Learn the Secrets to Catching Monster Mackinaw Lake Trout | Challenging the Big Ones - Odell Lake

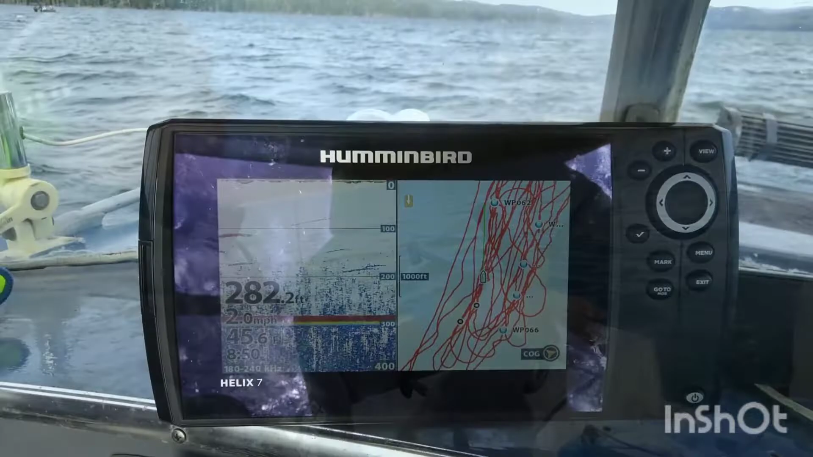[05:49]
On screen: depth 282.2 ft, speed 2.0 mph
As you guys can see, we're running in about 280 feet of water. We're finding these Mackinaw.
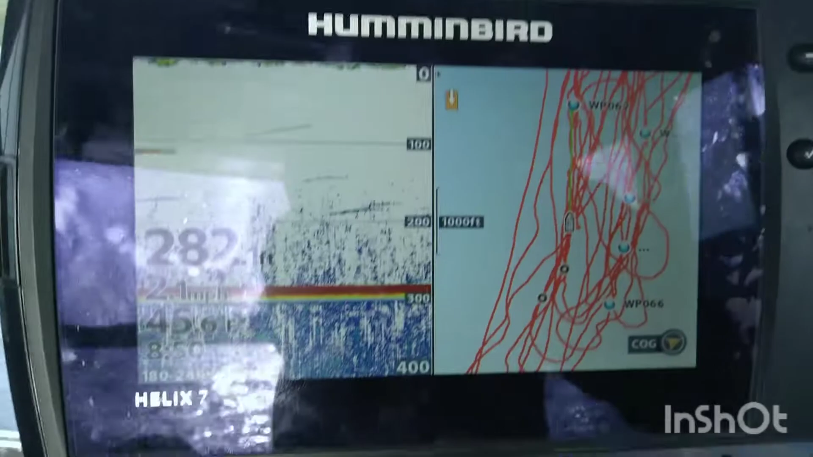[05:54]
The real good ones are the ones that are hanging out underneath of the kokanee balls, because those are the ones looking to feed.
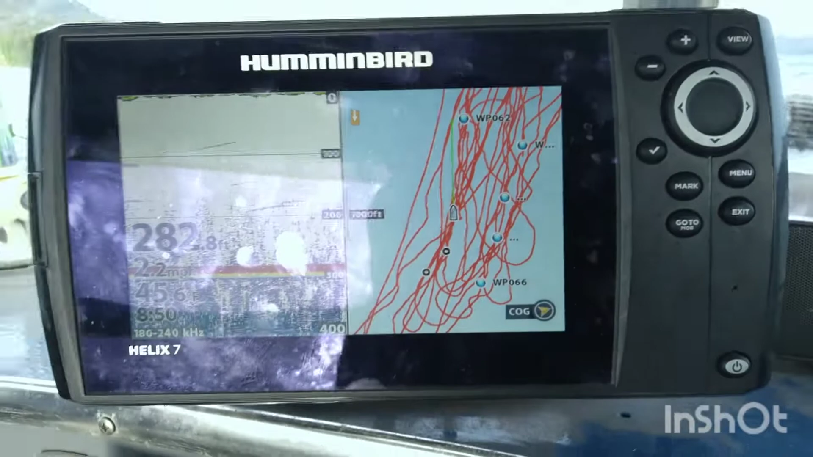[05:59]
Let's see if we can't get us one.